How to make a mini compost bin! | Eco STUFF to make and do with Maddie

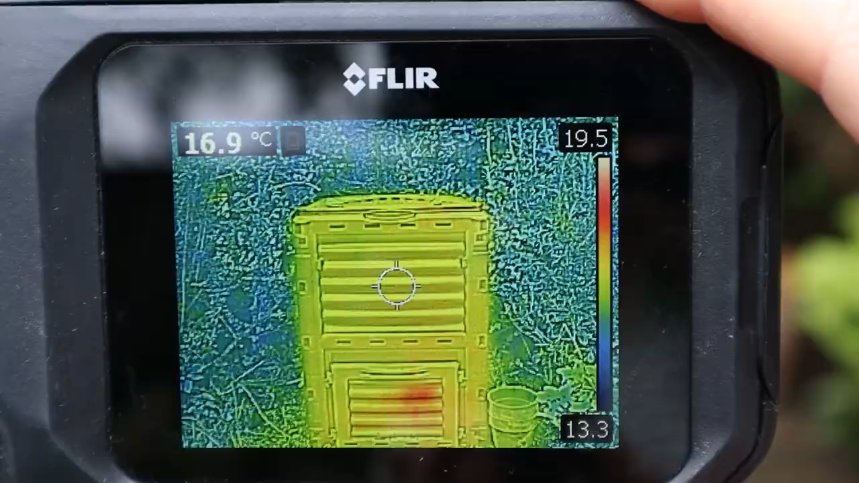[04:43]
On screen: spot 16.9°C
Notice how the bushes around the compost bin are blue. That means they are much cooler than the bin, which looks bright yellow. That means it's pretty warm. See that red spot right at the base. That's where it's the warmest. Let's see what it looks like inside the bin. Here we go.
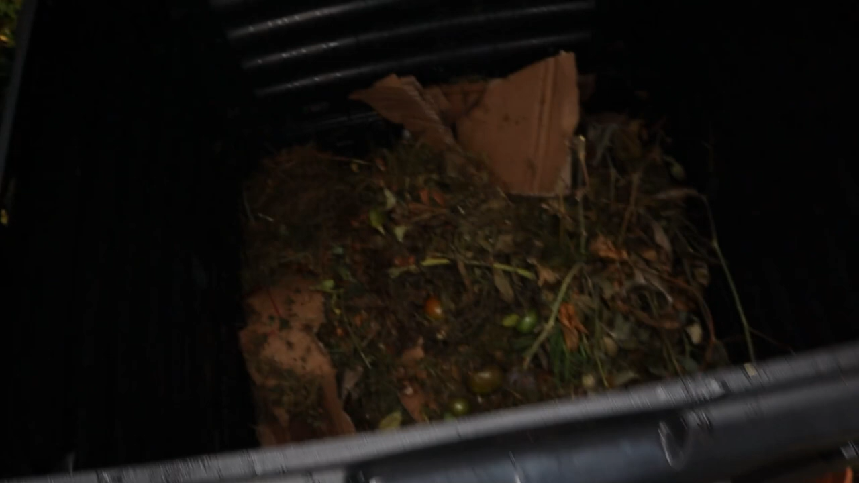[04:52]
So the contents of the bin, that's the grass clippings, vegetables, old brown waste. That looks yellow and even has little spots of red,
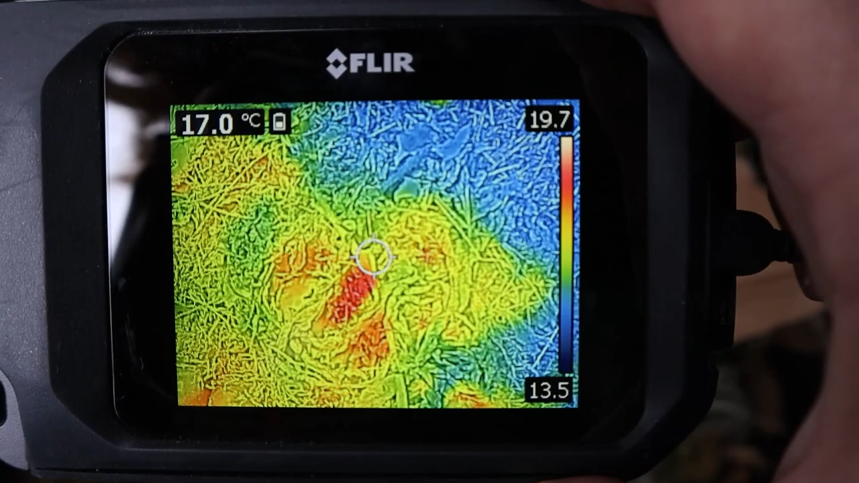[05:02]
On screen: spot 17.0°C
which means it's much warmer than the sides of the compost bin, which look blue. One of the reasons it's warmer inside the bin is because it's made of a thick,